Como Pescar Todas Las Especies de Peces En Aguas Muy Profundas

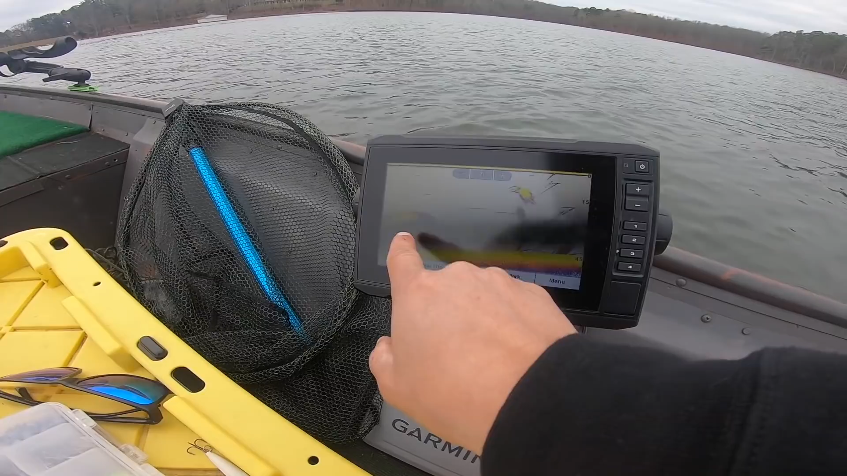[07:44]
Aquí anda carnada también. Ahí hay unos peces abajo también. Así que yo creo que estamos en buen territorio. Ojalá que empiecen a picar pronto. Y con esta caña es la que vamos a hacer jigging.